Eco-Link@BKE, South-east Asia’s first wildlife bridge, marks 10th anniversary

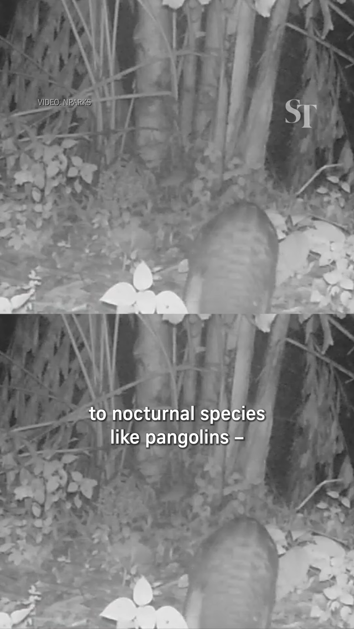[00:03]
From animals like mouse deer in the day, to nocturnal species like pangolins, the eco-link at BKE Bridge has,
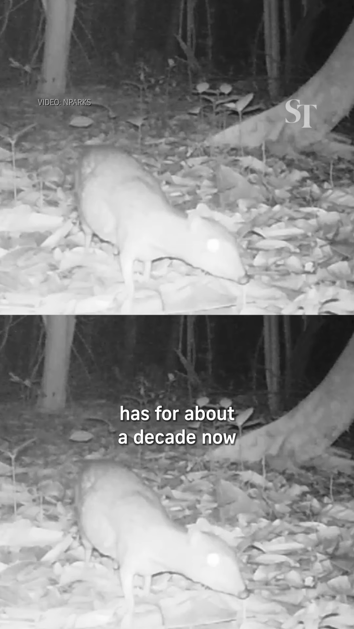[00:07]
for about a decade now, been like a causeway for wild animals travelling between two of Singapore's nature reserves.